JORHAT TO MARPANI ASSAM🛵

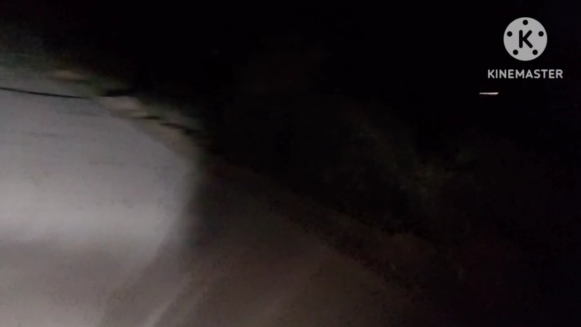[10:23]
पूरी रात होगी दोस्तों, क्या करें आपको, तो इसी रास्ता से आना जाना करना पड़ता है। 7 बज गई दोस्तों, बहुत ज़्यादा ख़राब रास्ता है दोस्तों, समझे क्या ना। ठीक है दोस्तों, बने रहिए मेरे साथ,